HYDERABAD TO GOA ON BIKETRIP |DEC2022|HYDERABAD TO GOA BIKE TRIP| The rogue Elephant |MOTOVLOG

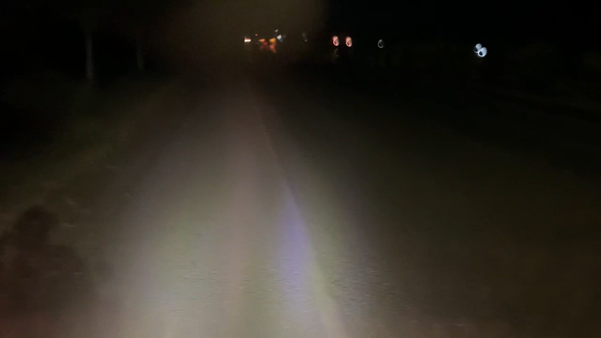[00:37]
लाइक अभी हम वो जो रोड लिए पठान शेरू, और वहाँ से हुमनाबाद, देन फ्रॉम देयर अंदर वैसे रोड जैसे बताते रहूँगा वो जा रहे हैं।
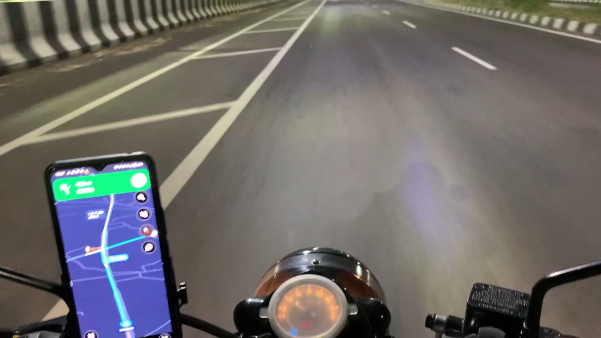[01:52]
तो निकलते ये, और अभी हम रोड बचा है 6 घंटे, एंड सांगली 180 किलोमीटर से यहाँ से ऑलमोस्ट,